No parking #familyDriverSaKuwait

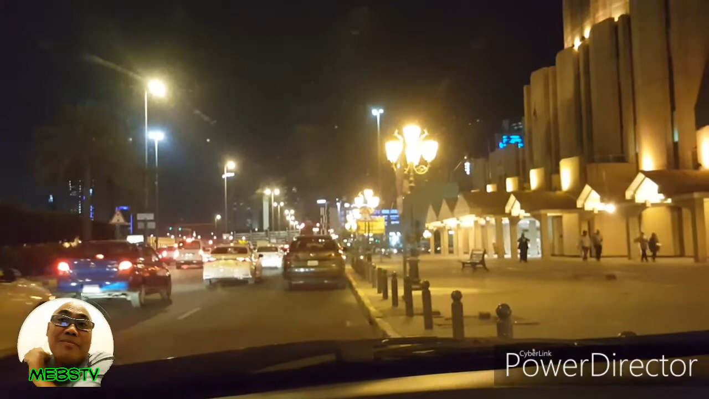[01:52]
ayan po sa likod ko meron din yan marami din nakapila sa likod ito po yung liberation tower